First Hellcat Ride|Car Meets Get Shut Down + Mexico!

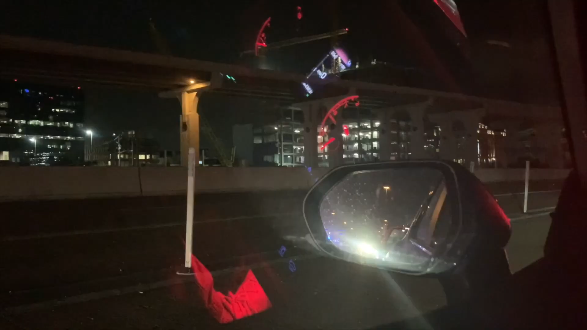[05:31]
crazy. This is about the 50th cop that came by. It's a big old wreck, you know what I'm saying? Plan. Yeah, man.
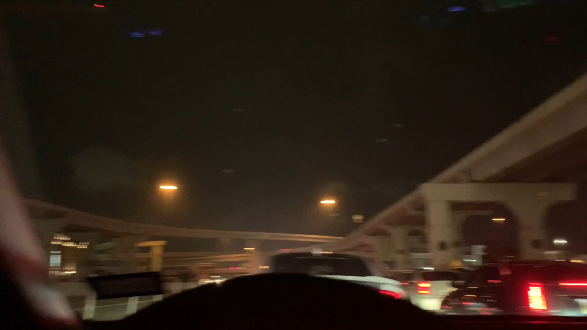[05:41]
This is crazy.
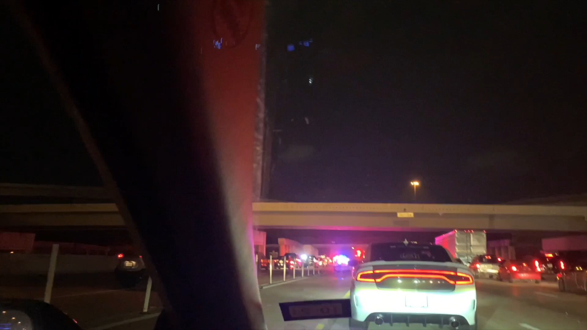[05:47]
As y'all can see, this is the carnage of a wreck. People trying to come in over here and whatnot.
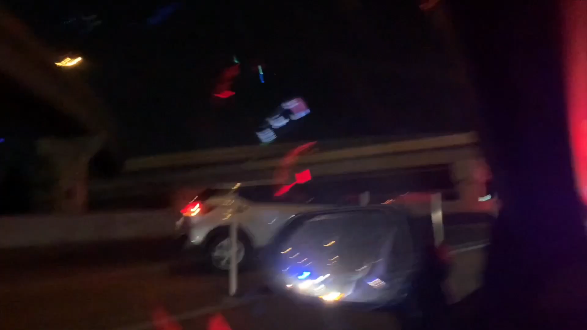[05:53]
Look at that. Just look at that. Oh, loaded. This is crazy. Crazy. Oh my gosh.
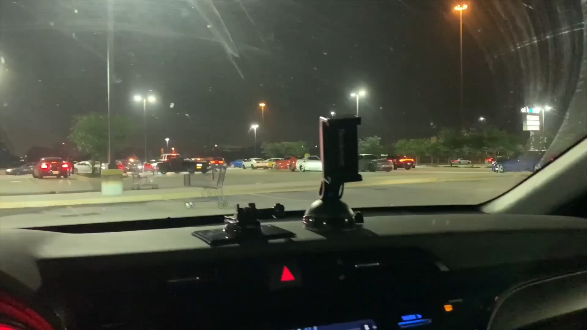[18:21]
Yes, sir. They all leaving skedaddling. Oh, yeah, that's...